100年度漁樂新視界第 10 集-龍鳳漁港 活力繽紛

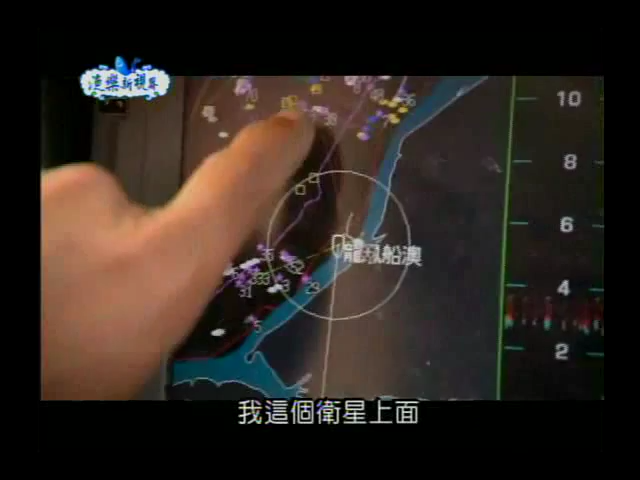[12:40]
哎，我这个卫星上面哦，我们一般有去标那个定制渔网的范围，因为以免哦晚上航行的时候哦误触他的那个定制渔网。